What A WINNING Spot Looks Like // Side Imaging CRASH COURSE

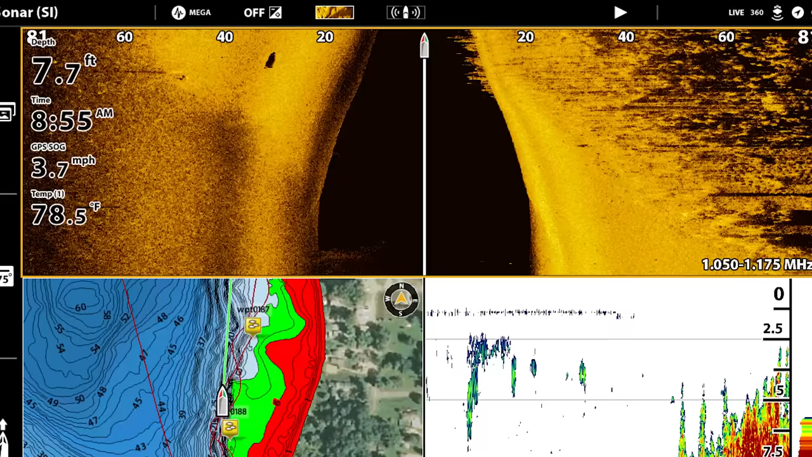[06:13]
On screen: depth 7.7 ft, water 78.5°F, speed 3.7 mph
Now, for me to really get the best quality picture, I'm gonna be somewhere between 3 and 4 miles an hour. Now, sometimes I will go a lot faster than that if I am simply just trying to find objects down there on the water.
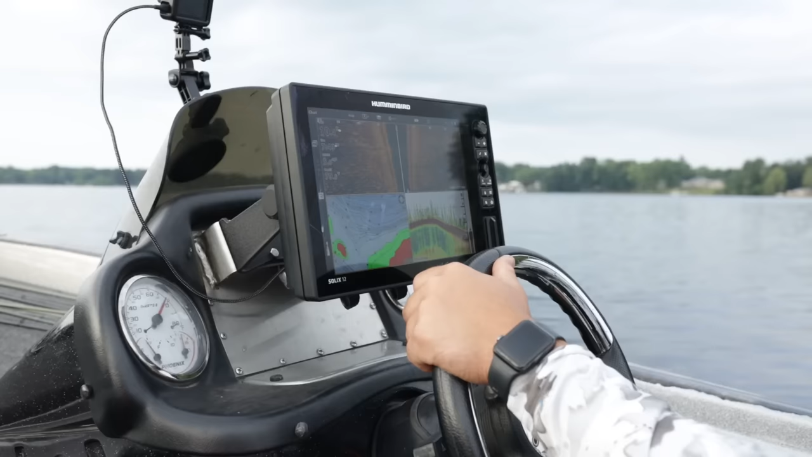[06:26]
For example, sometimes I fish really large flats. And on these large flats, I like to find maybe a single grass clump,
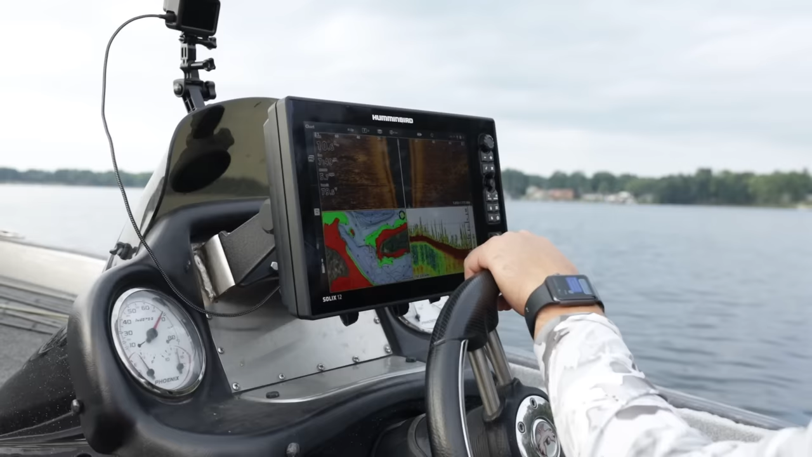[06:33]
or maybe it's a rock pile or a brush pile. When I'm doing that, I will actually go fairly fast, you know, 5, 6, 6.5 miles an hour, kind of fast. It's going to distort the image a little bit, but I know that if a brush pile or a grass clump is 50 feet to the side of me,
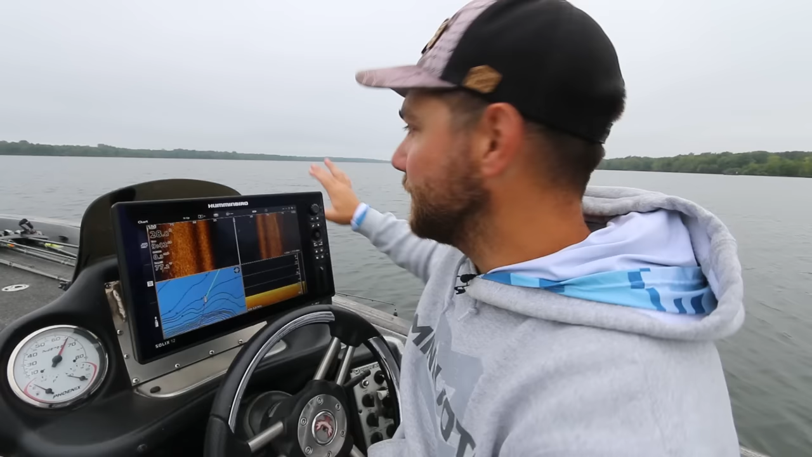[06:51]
it's still gonna faintly show up on my unit, and then that's when I can turn around and actually go again by it at that 3 to 4 mile an hour range and really get a crisp image. All right, so when I am out there side imaging, this is the screen that I like. I like side imaging across the entire top. I like my down imaging on the bottom right, and I like my mapping on the bottom left. Whatever works for you though, do you.
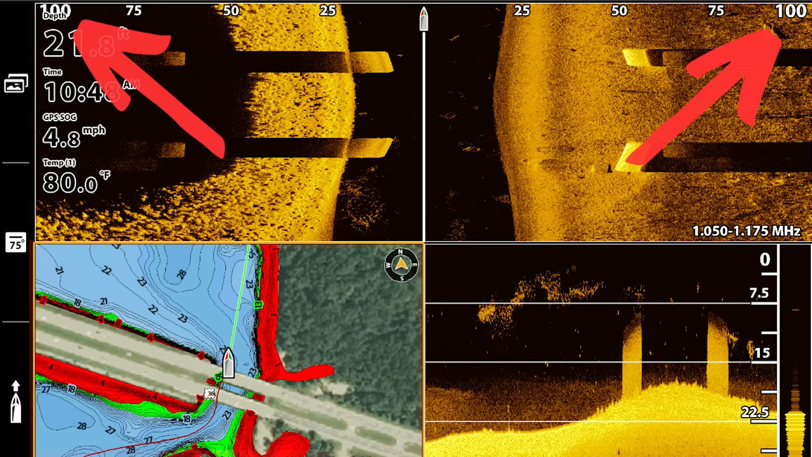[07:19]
On screen: water 80.0°F, speed 4.8 mph
Now, I will typically run my range on each side of my side imaging from 80 to 120 feet. I use 80 a lot when I'm really trying to look at an area very thoroughly. Now, real quick, when it comes to the settings of the units, I've used a lot of different units before. I'm using a Humminbird Solix right now. There are a lot of auto settings that actually work pretty well for the most part. Now, when it comes to my Solix, I'm gonna tell you real quick, the two most important settings that you can use are contrast and sensitivity.